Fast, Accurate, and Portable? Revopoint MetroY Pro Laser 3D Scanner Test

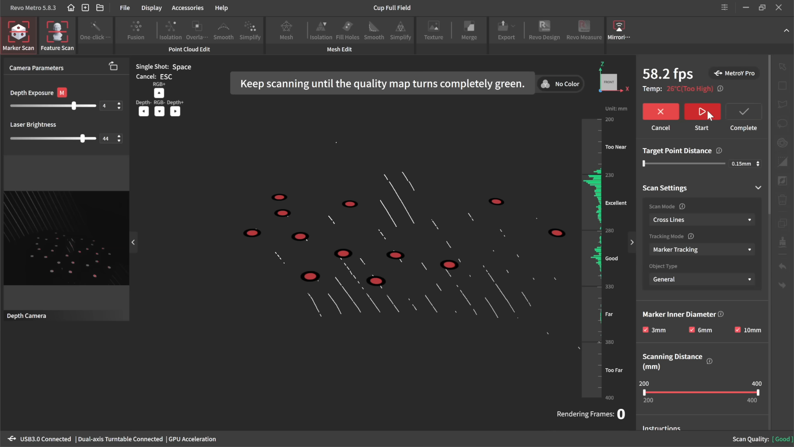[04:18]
It still turns itself on when you start the scan, but it rotates continuously and you can see it building up all of these scan shots are in real time. So you can see how quickly it acquires the data. And this is set, you know, fairly slow on the turntable.
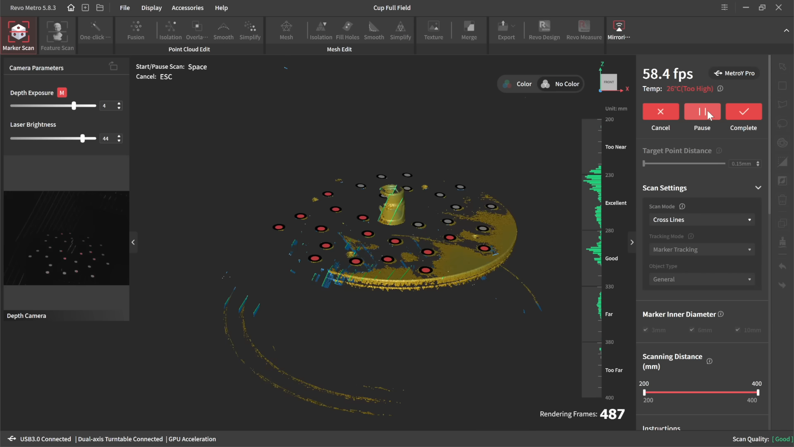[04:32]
So it's taken a little bit of time, but you don't have to do anything. And it's still, you know, was about two or three minutes to capture all the scan data. And I can just trace around here to get rid of all of that extra data that I don't want.
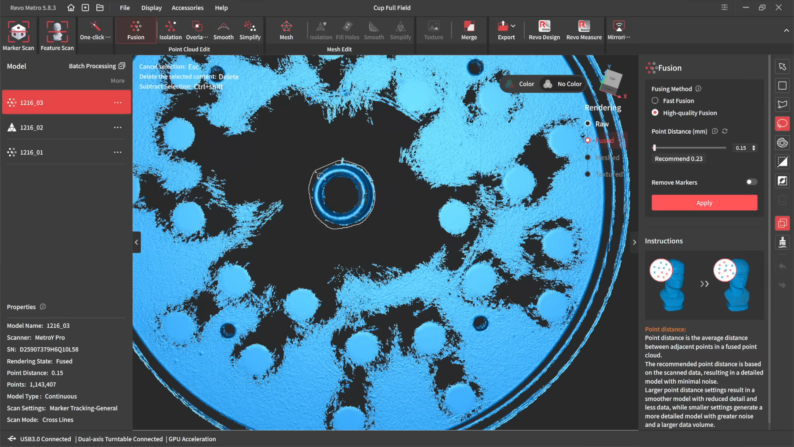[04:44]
So I'll select the part I want, invert the selection and click delete.
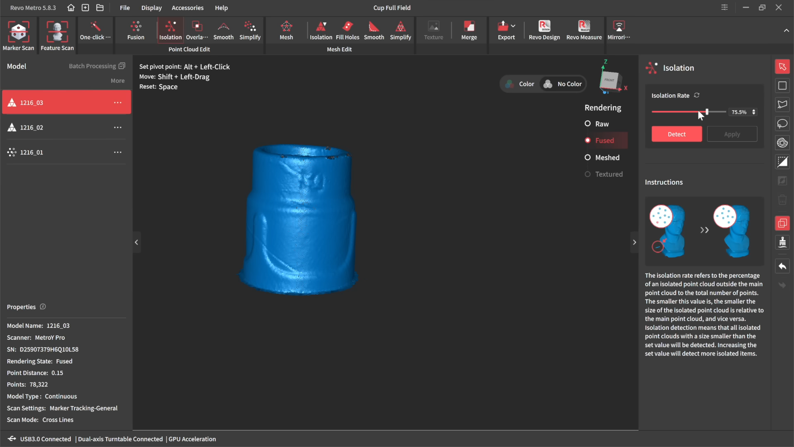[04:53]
And I'm left with just my regular cup.
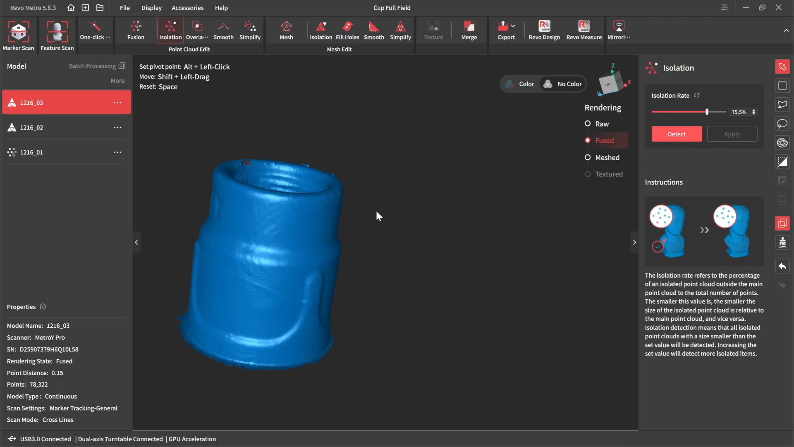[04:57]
Now, here with the cross line laser scan, I didn't get quite as good of detail as I did with the structured light.
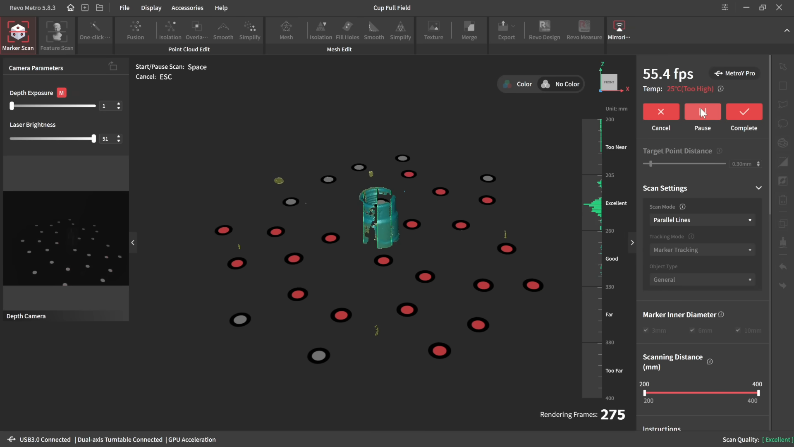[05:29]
And so as you work your way around, though, it's a little bit higher quality. So that's the trade off with the cross lines, you get a larger field of view, if you wanted to scan a fender or something like that, it would be faster.
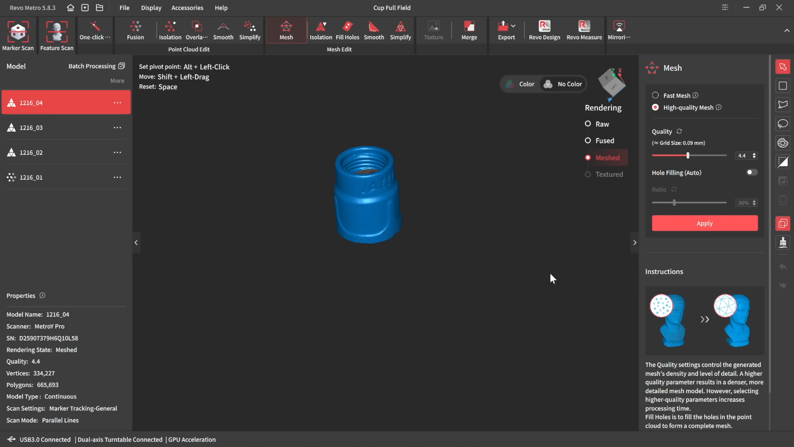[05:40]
But if you want more detail, the parallel lines seem to win out here, you can see it's just a little bit more detailed, definitely a little bit closer to that structured light, though not quite as detailed.
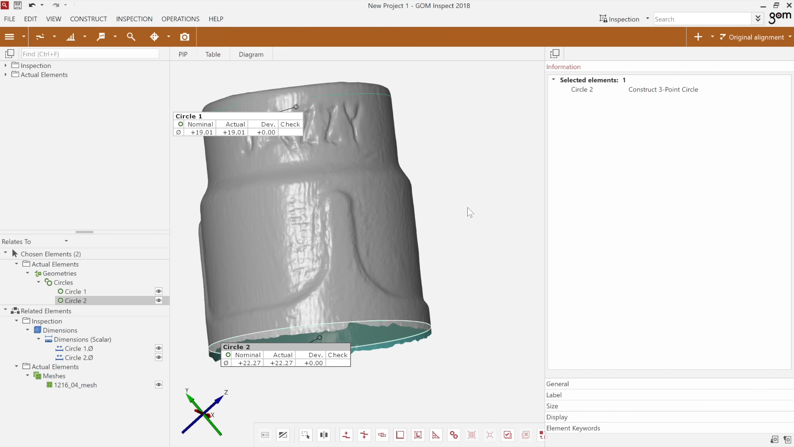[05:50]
But once again, extremely accurate on the dimensions. So very good there. Now I want to scan something a little bit larger and metallic here on this.
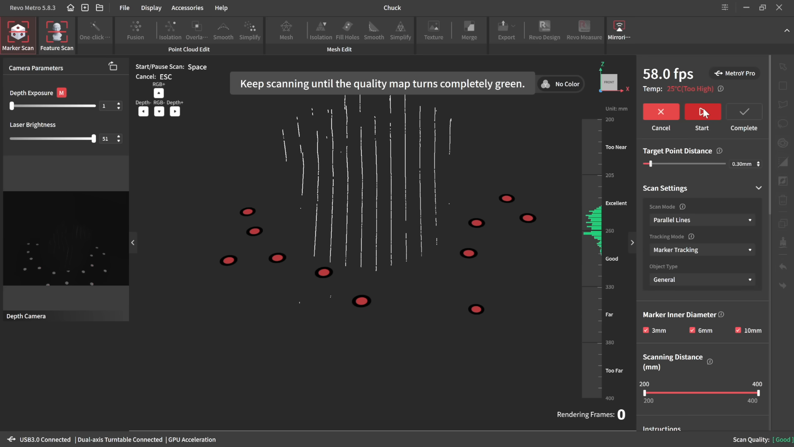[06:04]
Now I do have a little bit of scan spray on here, but I'm just using the markers on the turntable. I haven't applied any to the chuck. And it's really magical to watch this appear. I mean, you know, I'm a kid who grew up with dial up internet, and I was excited to be able to download a song, even though it took all night and seeing this kind of next level technology,
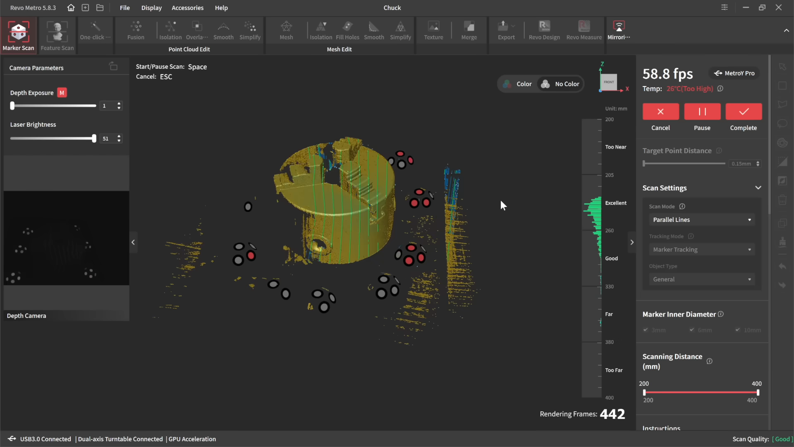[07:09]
Now this did take a little bit longer rather than three minutes. It's, you know, probably closer to four. Still not too long to hand scan it. Mostly that's just working my way around to get to the back.
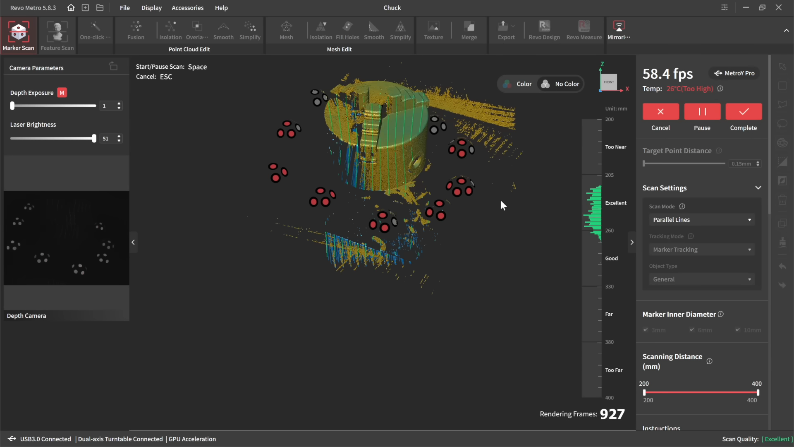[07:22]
And notice once again, I'm using those parallel lines and I do have a little bit of extra data here to get rid of,
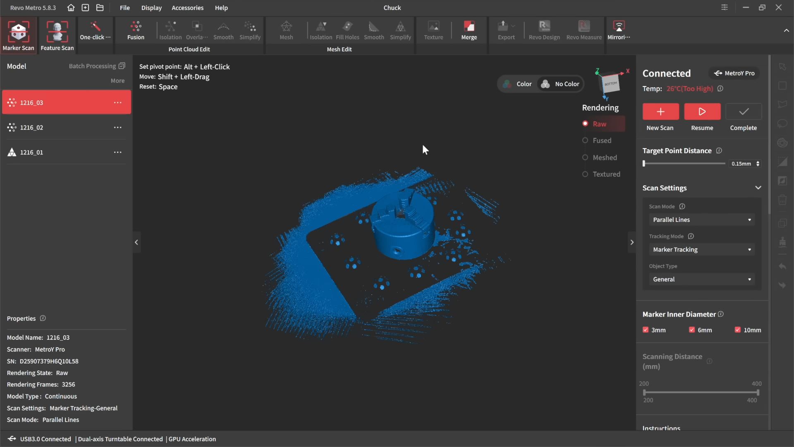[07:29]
but it's pretty straightforward to be able to clip that out.
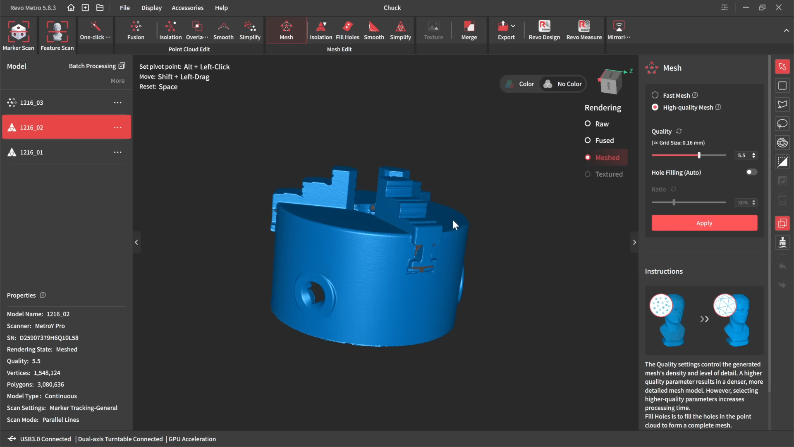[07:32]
And after it's meshed, look at the quality of that.